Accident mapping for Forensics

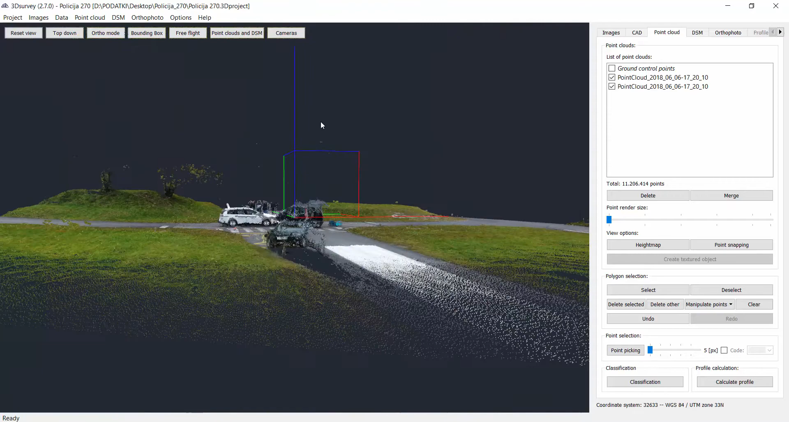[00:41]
This circle mode is best to calculate dense point cloud but if you want to focus more on orthophoto as a result the simple single grid mission with nadir images is the best option for data acquisition.
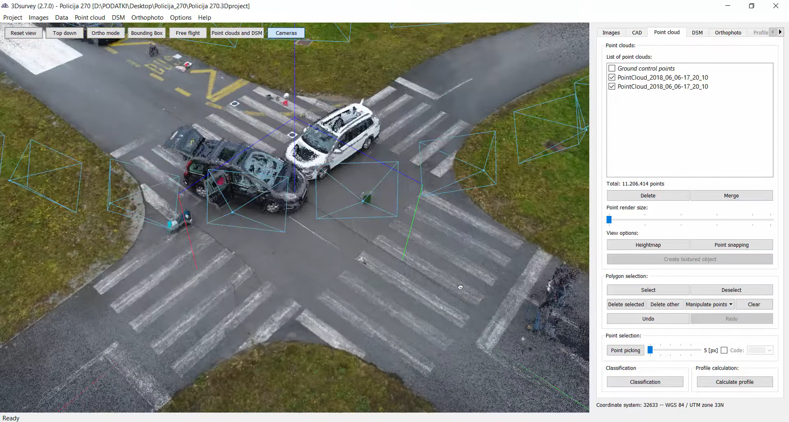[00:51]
So here we have two cars, road, cross sections and many more. And the next step from the point cloud is digital surface models.
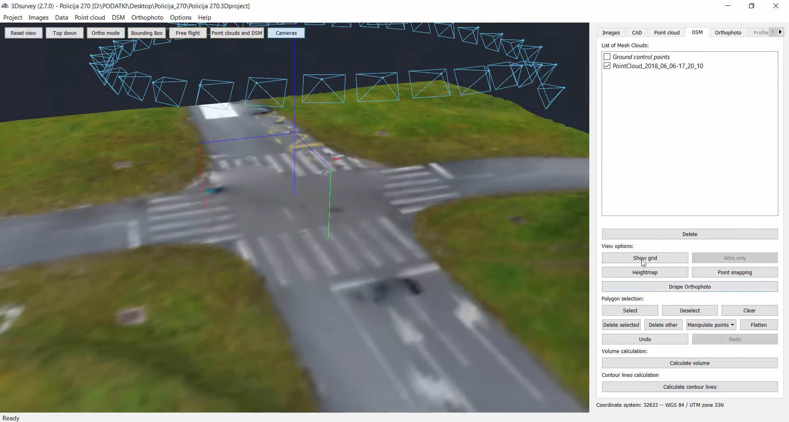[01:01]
So we can see here of course we can apply different view styles.
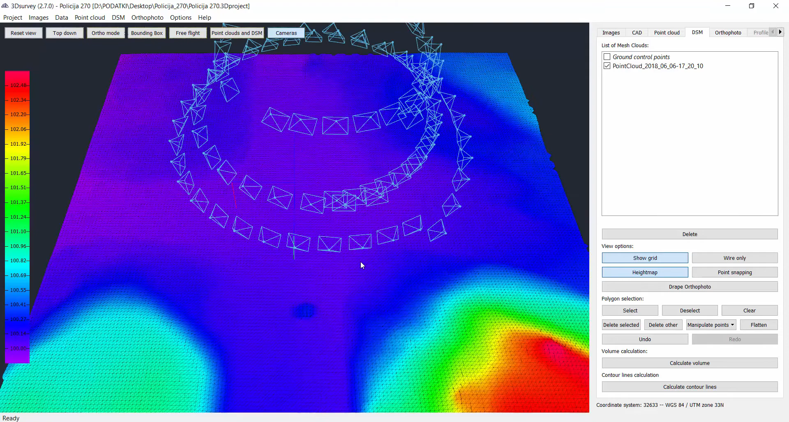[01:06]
For example in this case we have exact position of the z-level points.
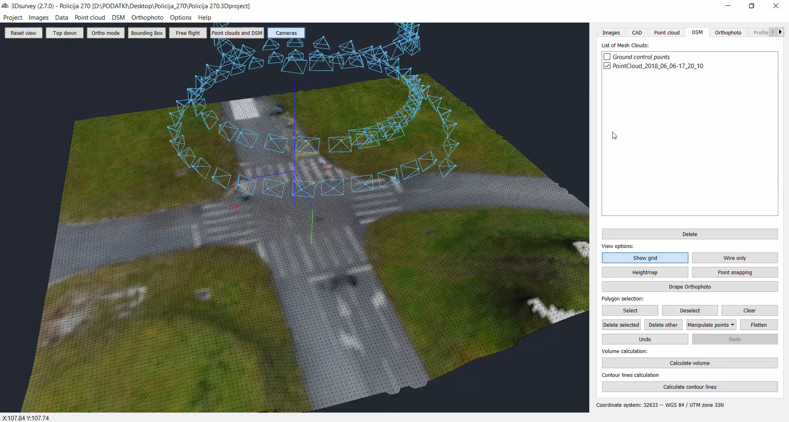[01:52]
We already classified out the cars and the buildings so we have just the digital terrain model. I click on the drape orthophoto to stitch the ortho
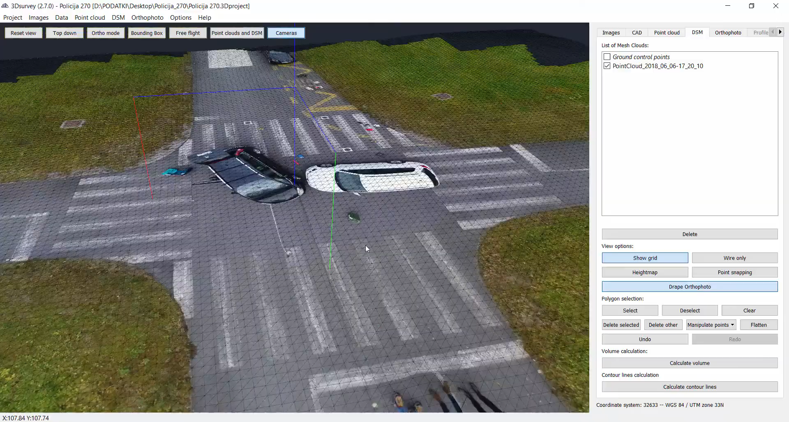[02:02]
image to my terrain level and now I'll do it without the grid.
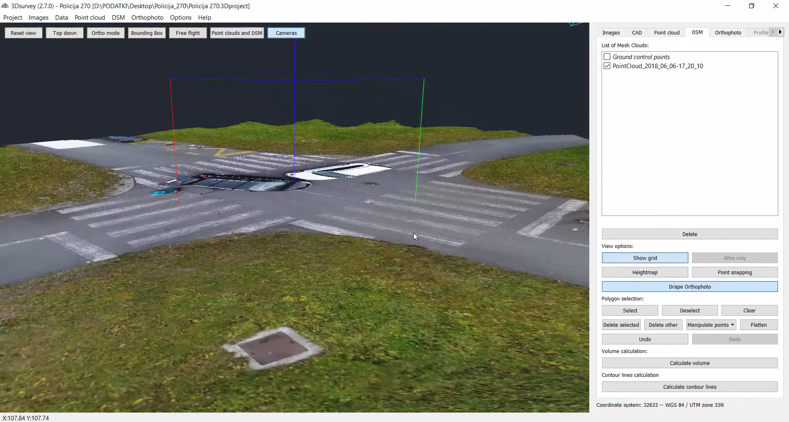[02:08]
After you see this and do this,
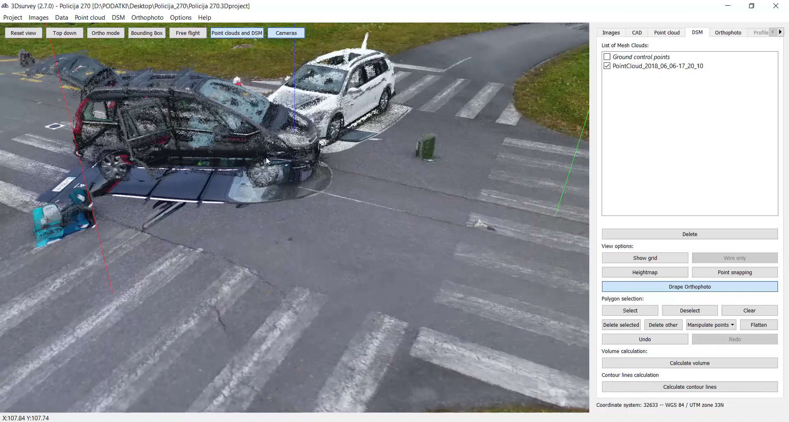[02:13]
click on point cloud and DSM to add point cloud additionally over the terrain.
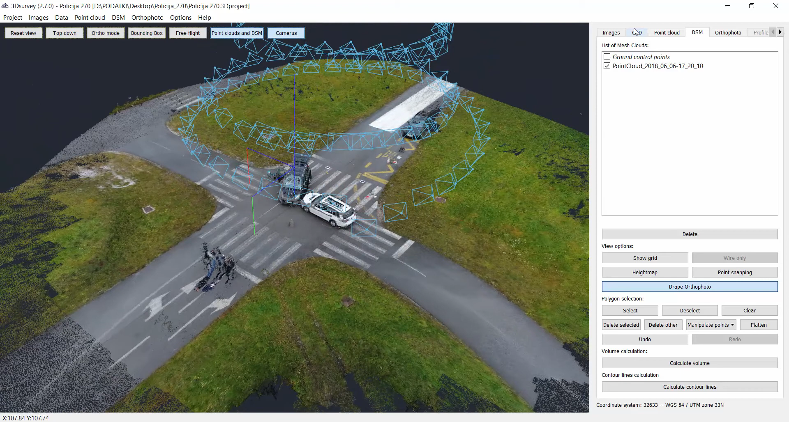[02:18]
Now we just need to move to the CAD tab and here we have the full functionality of the CAD. Let's create a new layer. First I'd like to vectorize the road, make the vector active, select any color color you'd like to add,
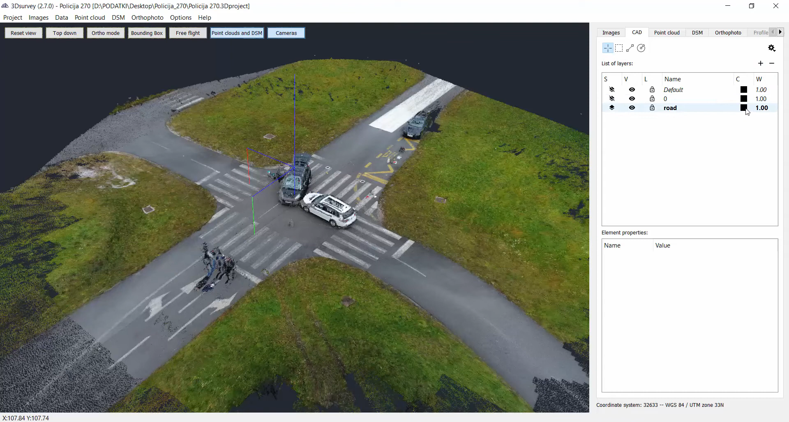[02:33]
for example I selected blue, then select the thickness of a line and then we can start with drawing. So first I'd like to draw the road from the model.
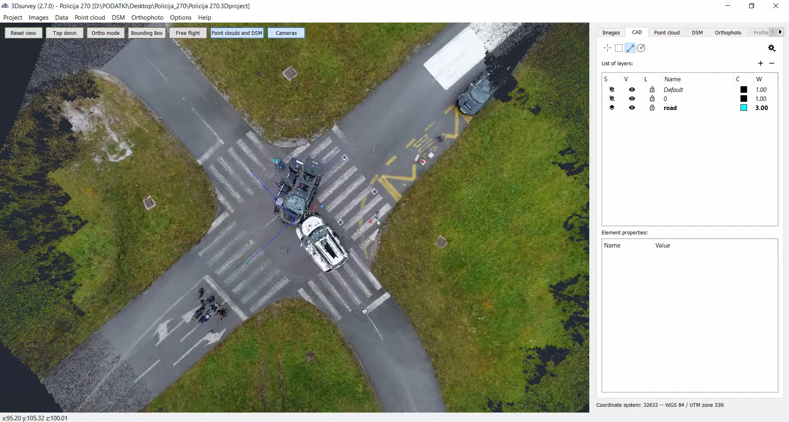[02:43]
It's the same way as if we would be measuring outside on the field, we can measure 3D lines in detail in 3D survey.
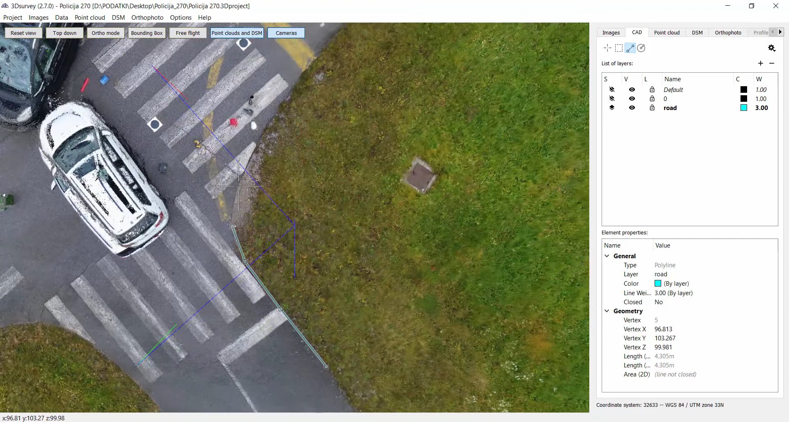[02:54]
If you click on the settings you can add also the 2D distance
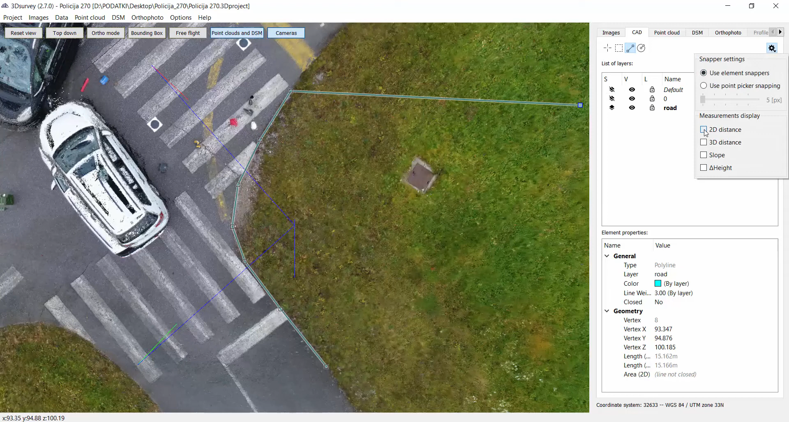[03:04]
or 3D distance so you have a better representation of how far you can go to the next point and just continue drawing 3D lines.
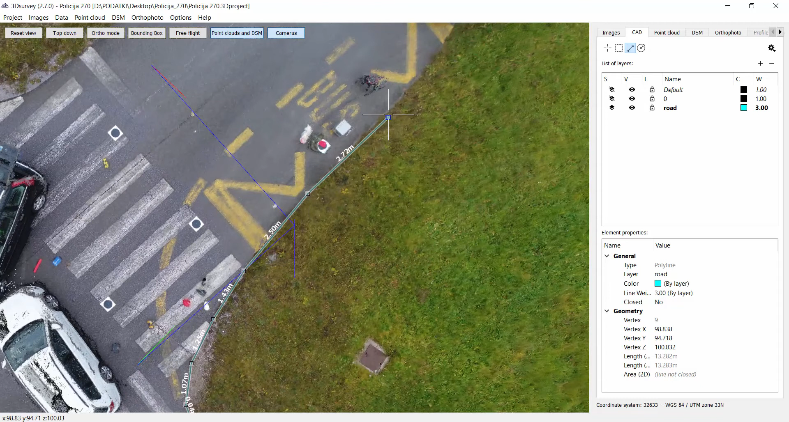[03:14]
When you are satisfied, click right mouse click to finish the line
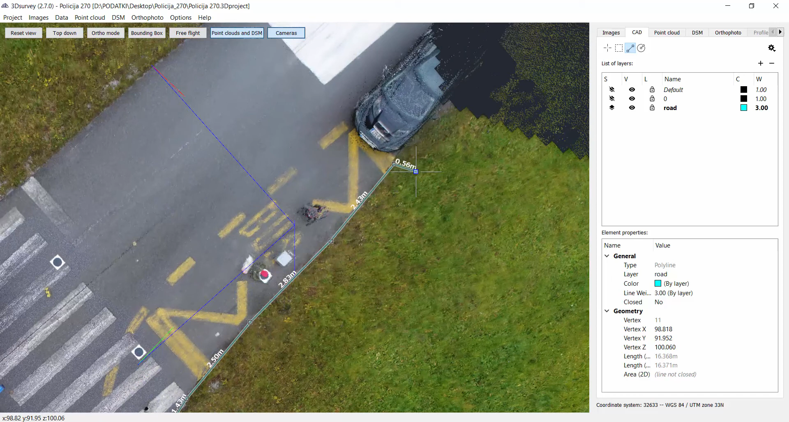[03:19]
and just continue with another side of the road.
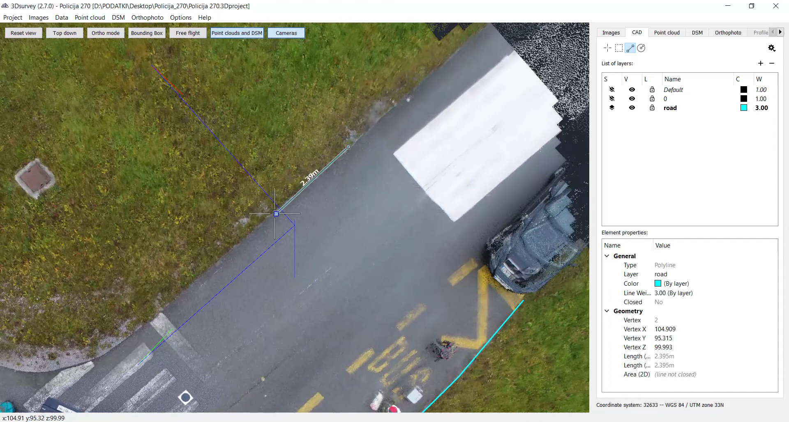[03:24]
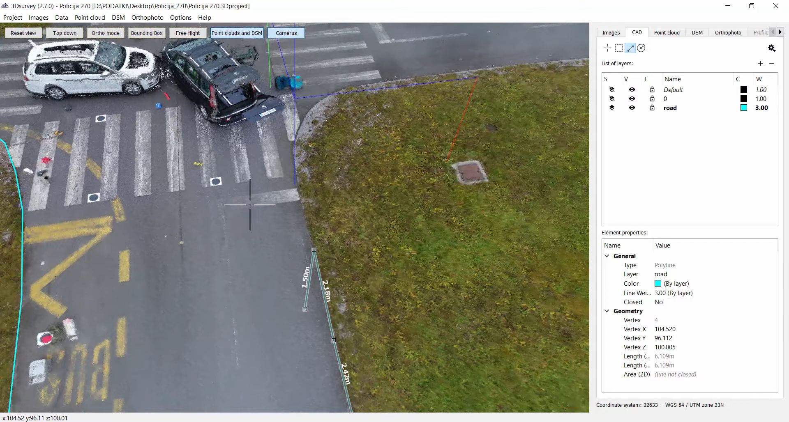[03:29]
You can rotate or zoom and inspect in detail if you need to have a very accurate position of the 3D line.
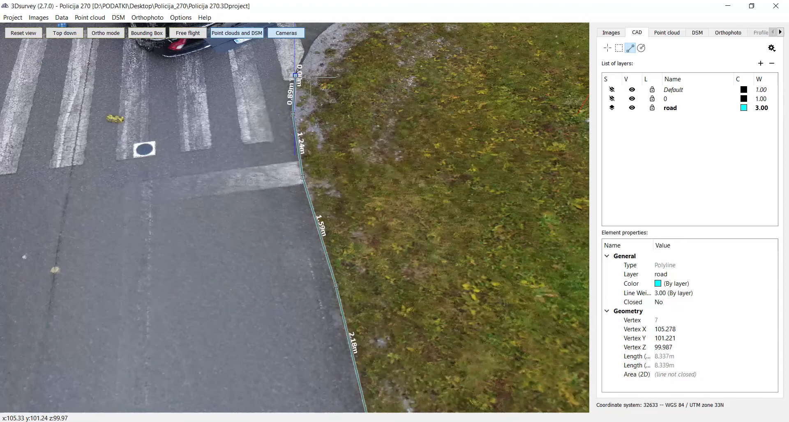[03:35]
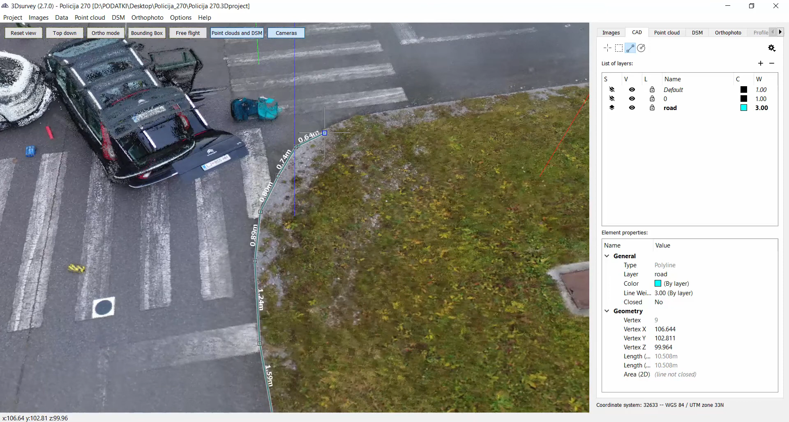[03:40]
So in this way we can vectorize all the details we would like to have,
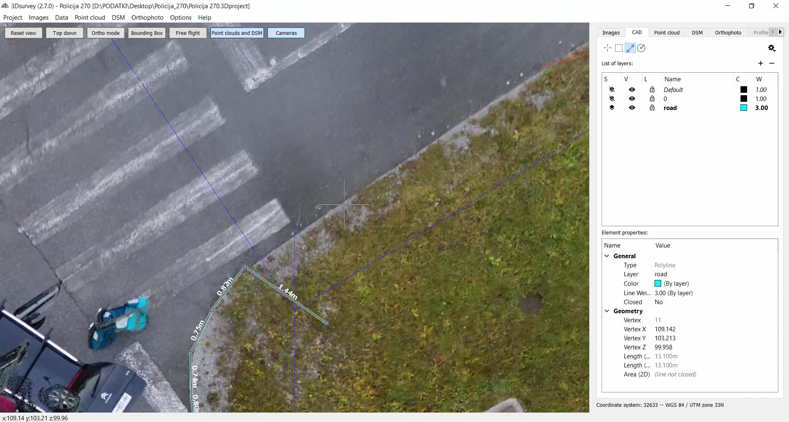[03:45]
some distances from specific objects and so on.
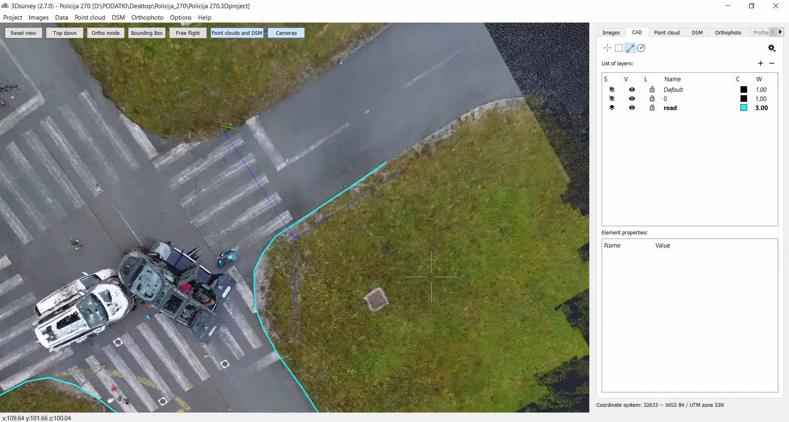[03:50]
For now we'll skip this part of the drawing and we'll return
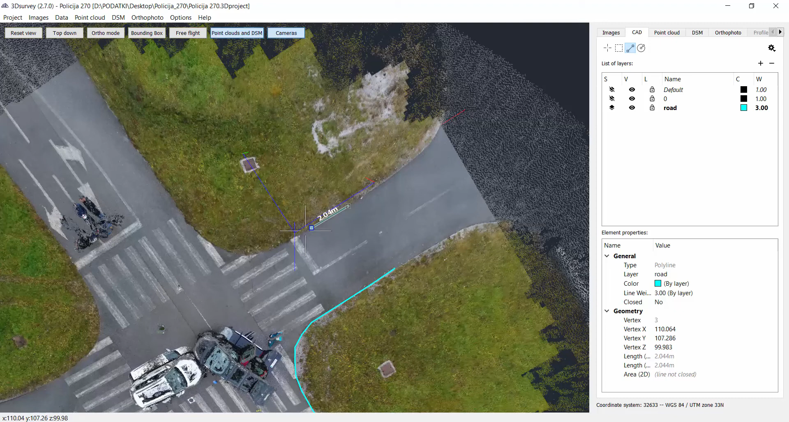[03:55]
back to you with almost finished end results.
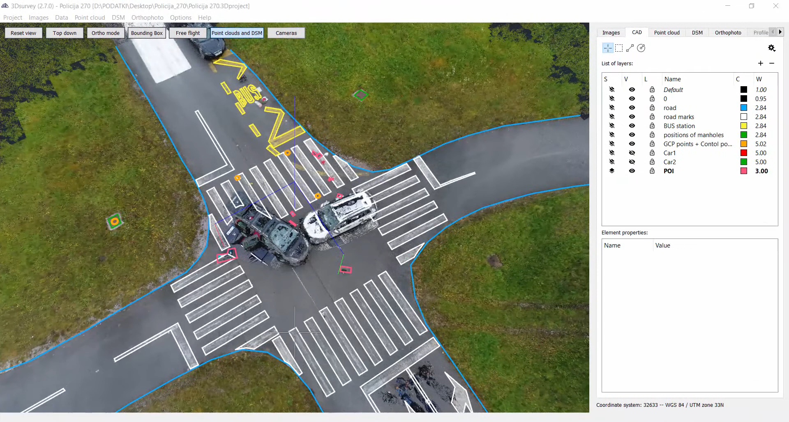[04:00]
We are back after around 45 minutes of drawing. You can already see our CAD lines,
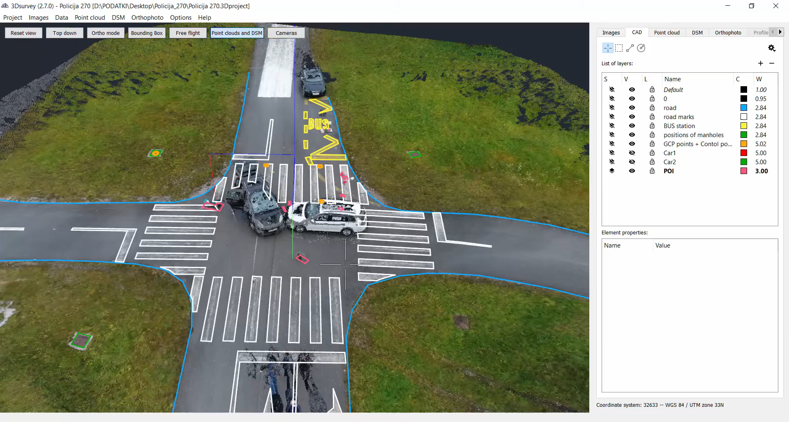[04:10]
3D lines calculated or connected based on point cloud data and texturized 3D surface model.